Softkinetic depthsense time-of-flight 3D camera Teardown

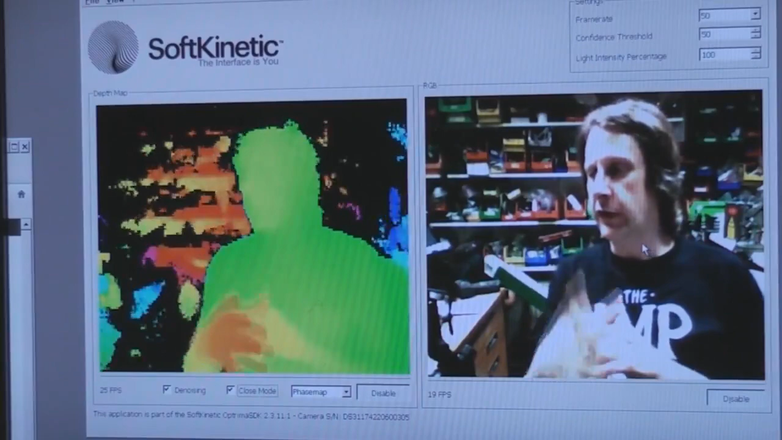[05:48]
The sensor does actually output analogue voltage levels. But obviously all the timing is very carefully controlled.
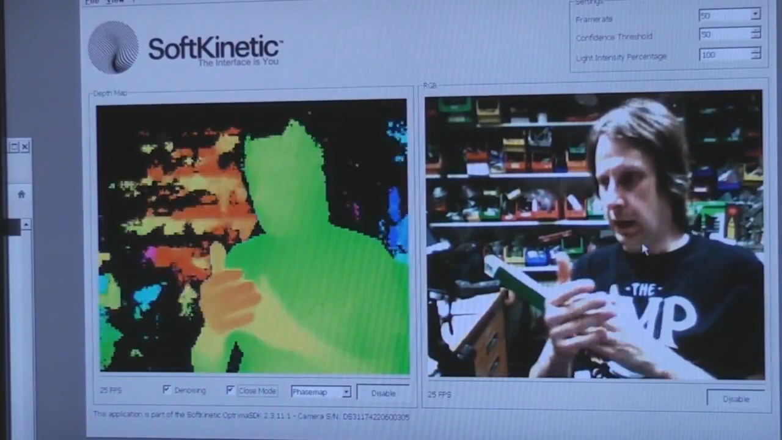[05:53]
So that it can deduce the relative phase of the light source. And the detected.
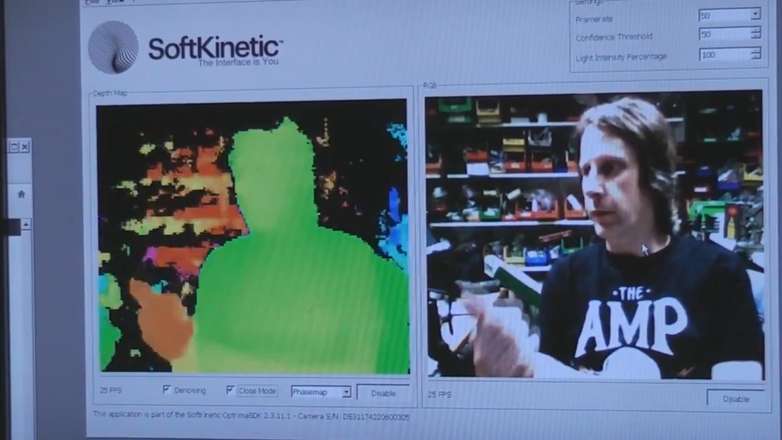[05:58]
One thing this means is you actually get two sets of information from this. If we change the view on here.
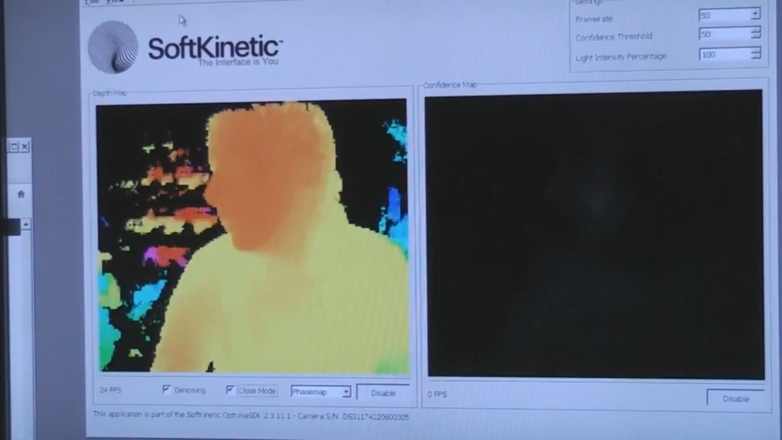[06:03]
What it calls a confidence map. Now this is effectively the intensity information from the camera.
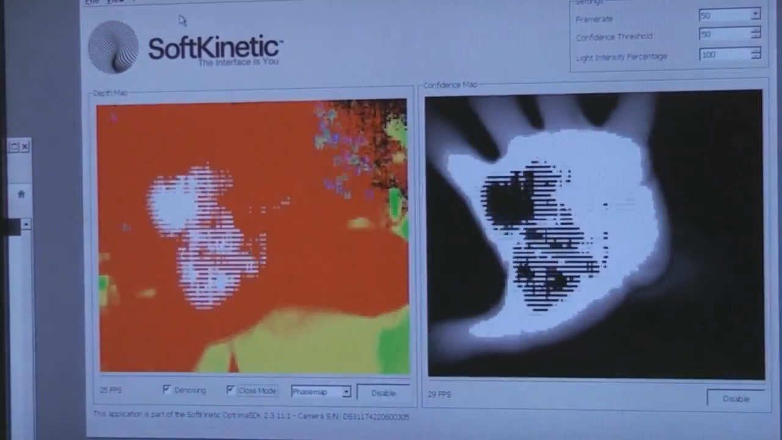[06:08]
Now you can see it's all saturating here. But it also means that because you're detecting both the phase and the amplitude.
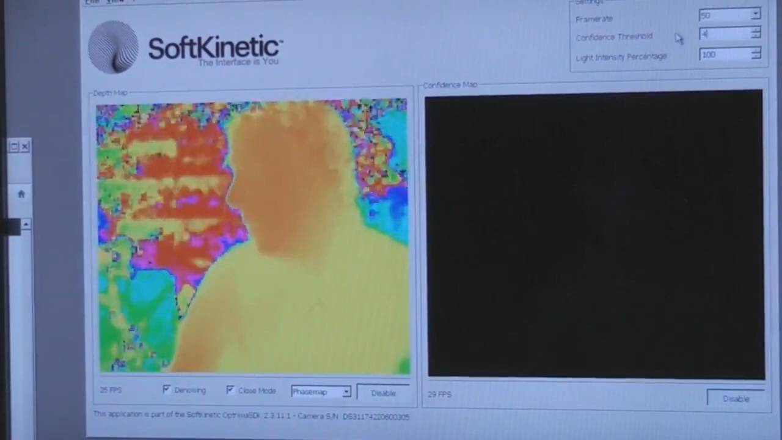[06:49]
Whereas if I now put that onto distant mode. That will boost up the intensity of the lighting.
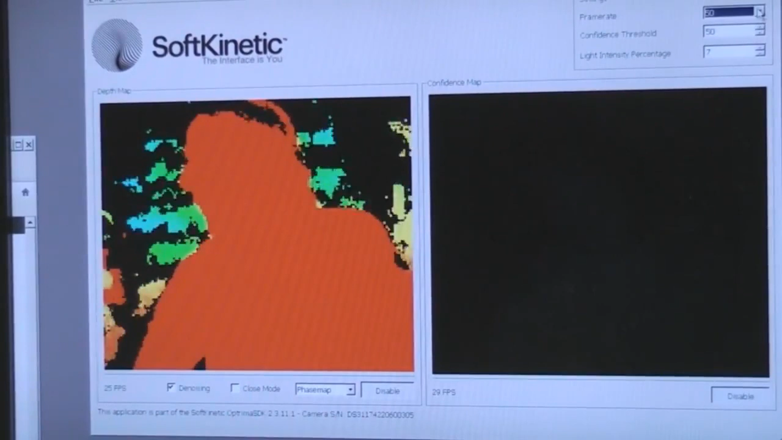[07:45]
If I go down to 25. You'll see it can then pick up a little bit more detail out of the background.